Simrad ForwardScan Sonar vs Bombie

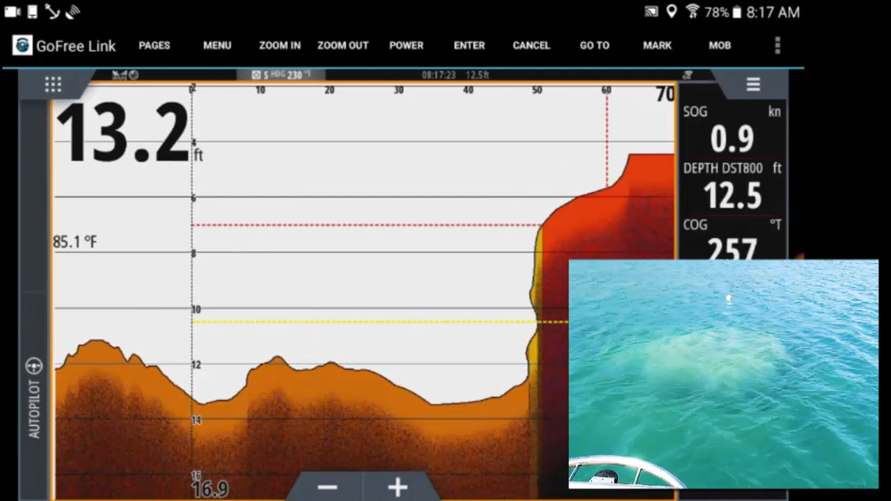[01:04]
On screen: water 85.1°F, speed 0.9 kn
Here's a recording with Cindy standing on the bow with a video camera and me recording off of the Android tablet computer of what the forward scan sonar saw and what the balmy looked like. Here we are approaching the balmy now it's only 40 feet ahead of us you can see it clearly on the forward scan and here's where I lose nerve and throw it in reverse and start to back up.